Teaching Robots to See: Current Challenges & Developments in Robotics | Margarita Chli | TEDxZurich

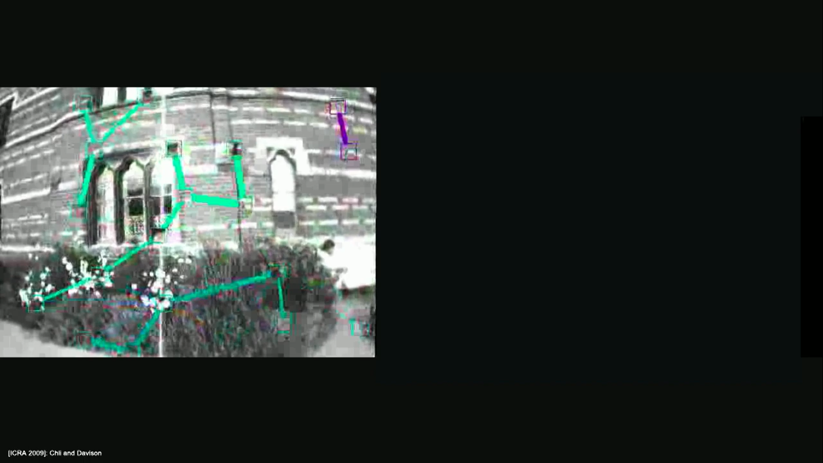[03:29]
So we humans are pretty good at understanding roughly how the camera has been moving in order to capture a video like this. So the question is, how can we make the robot understand how the camera has been moving just by looking at that video? Well, the way we do it is that we pick natural scene features to serve as landmarks,
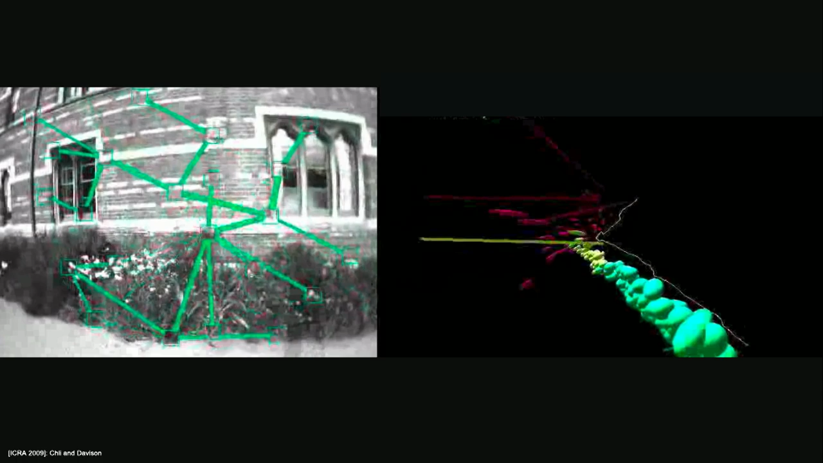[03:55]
So this video was captured with a handheld camera, but it's exactly the same principles that we use later on to showcase that
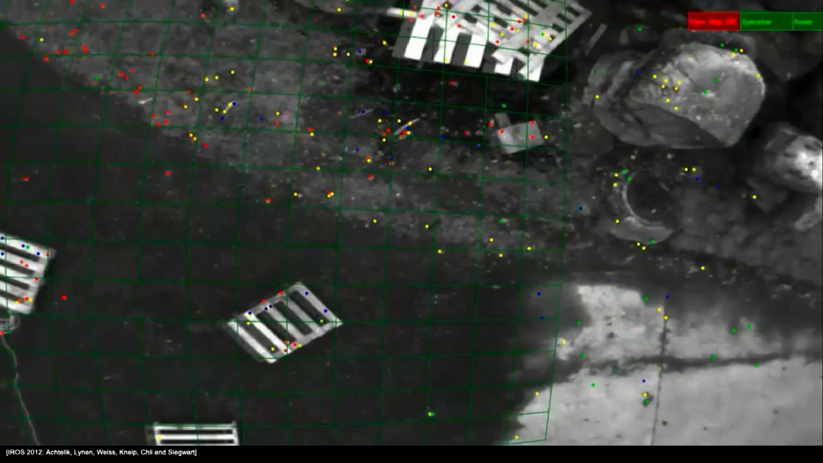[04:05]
it is possible to automate the flight of a small aircraft this big using one onboard camera and an inertial sensor. So you'll see in a second that the kind of maps we're building are very different from Google Maps.
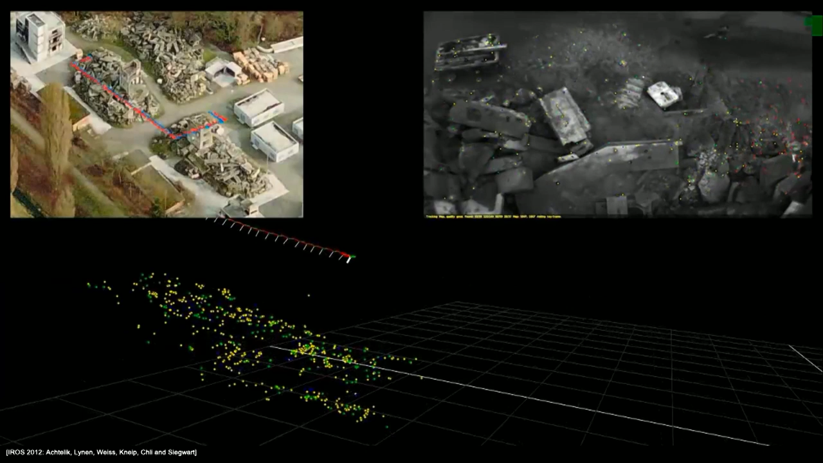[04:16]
They're actually point cloud maps.
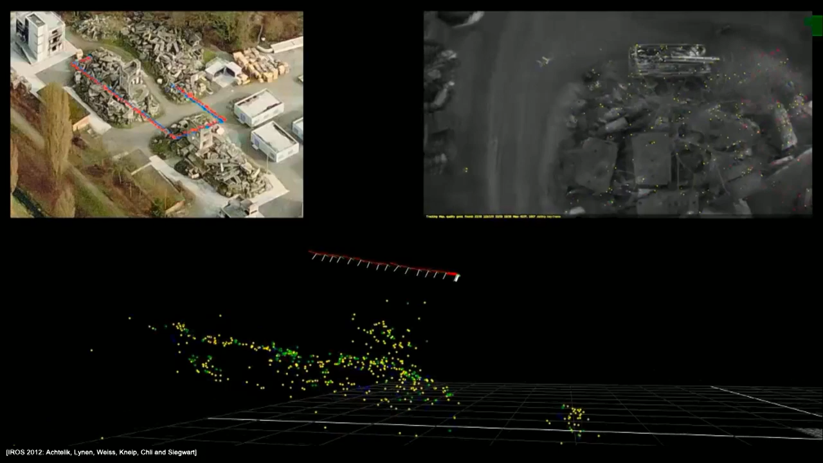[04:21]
And the system is also estimating the camera pose while forgetting past camera poses. Why?
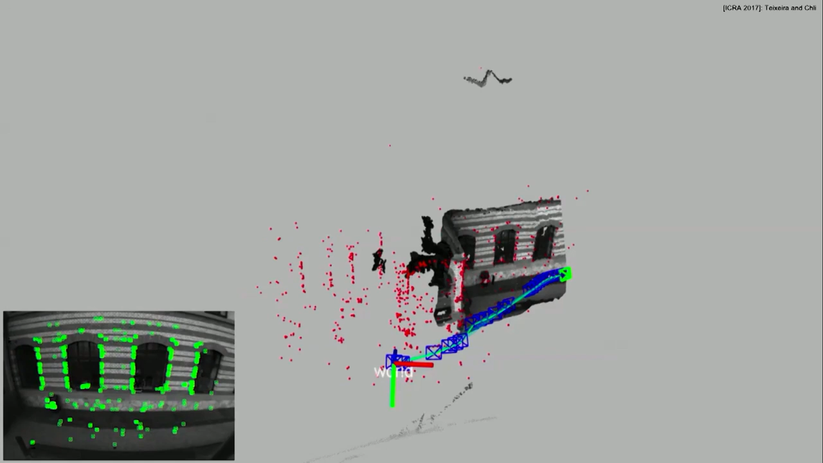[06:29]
Something like semi-autonomous driving, but for drones.
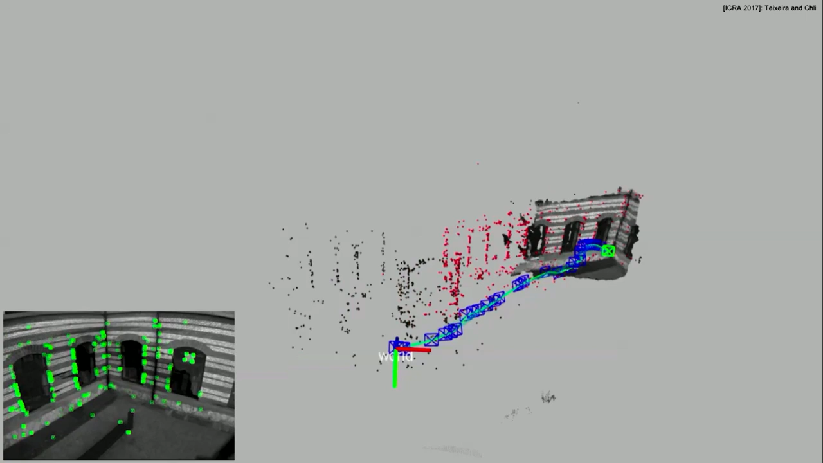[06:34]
So here is an example where the drone is densifying the very local surroundings of the camera, which can later on be used to really avoid obstacles and really complete the loop of navigation,
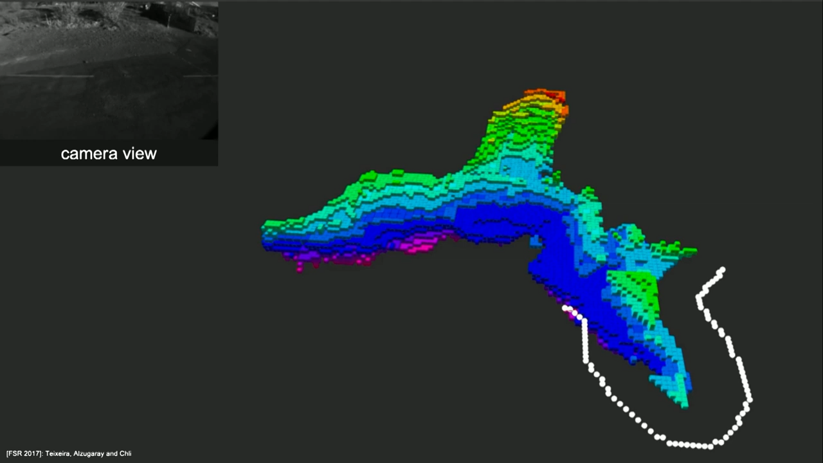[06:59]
So that goal position acts like a magnet, so the drone really just wants to arrive at the goal. But as it perceives new parts of the scene, it starts understanding that there are obstacles in the way,
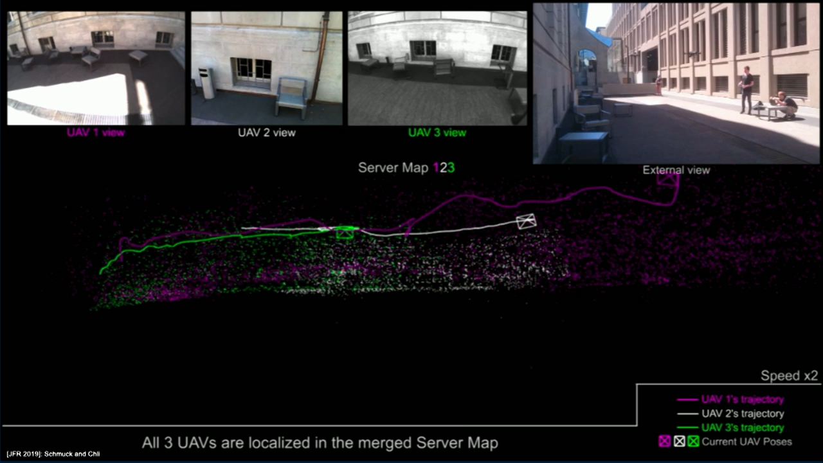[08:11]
and because it's also a central server, it can sit on the ground, it can have stronger computational capabilities.
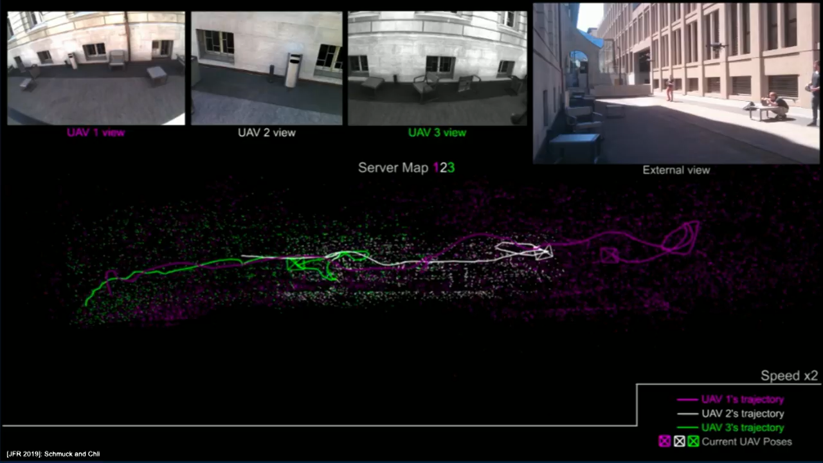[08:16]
So it can do things like identifying overlap between maps, merge maps, and also send any information back to the agents.
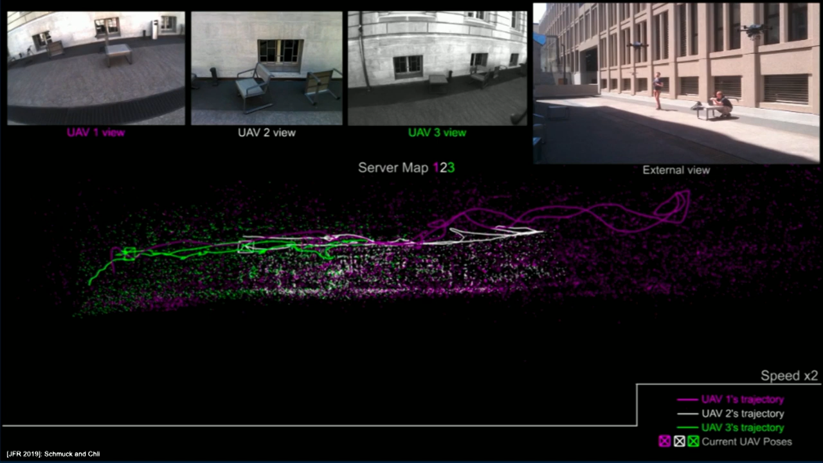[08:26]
For example, send portions of the map that are relevant to this drone here, that another drone has mapped in the past.
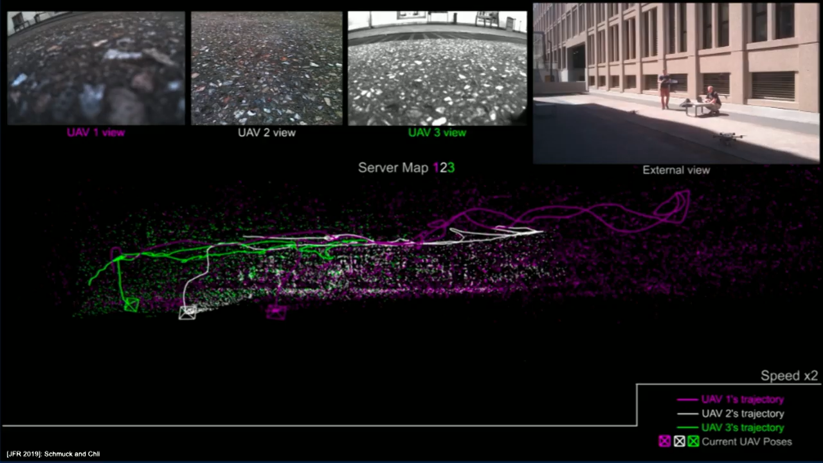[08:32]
So this system really brings the basis for any collaboration that can happen on top of that. For example, to share the load of an object to be transported.